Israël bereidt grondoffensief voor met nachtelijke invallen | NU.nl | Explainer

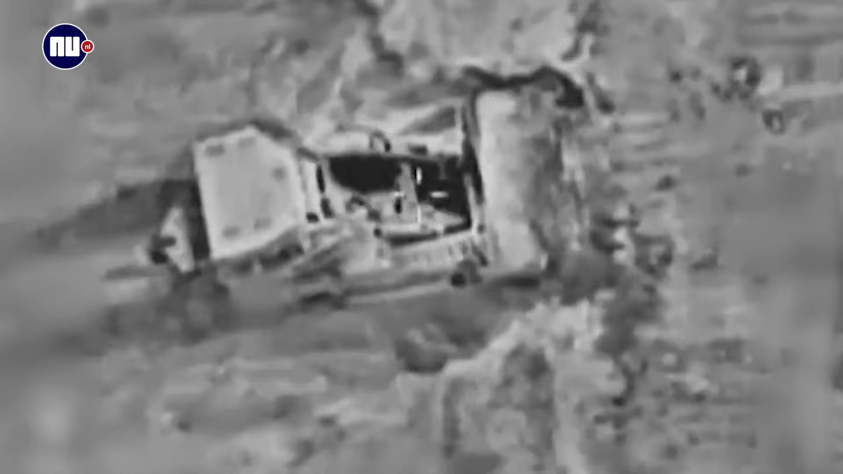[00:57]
We zien beelden van een bulldozer die alvast het trein een beetje effend.